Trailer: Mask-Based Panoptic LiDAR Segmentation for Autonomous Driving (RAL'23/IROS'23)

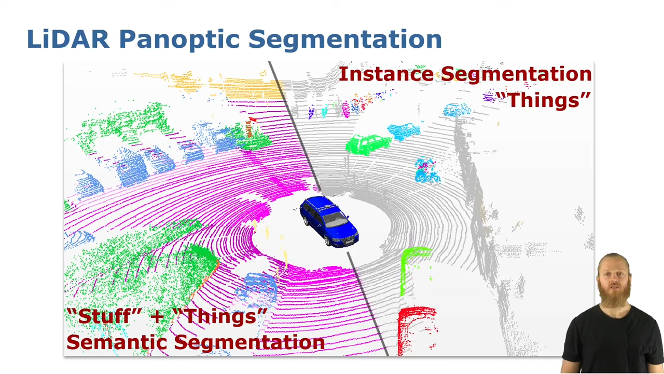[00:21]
In this context, panoptic segmentation seeks to jointly achieve semantic segmentation to interpret the surroundings and instant segmentation to identify the different traffic participants.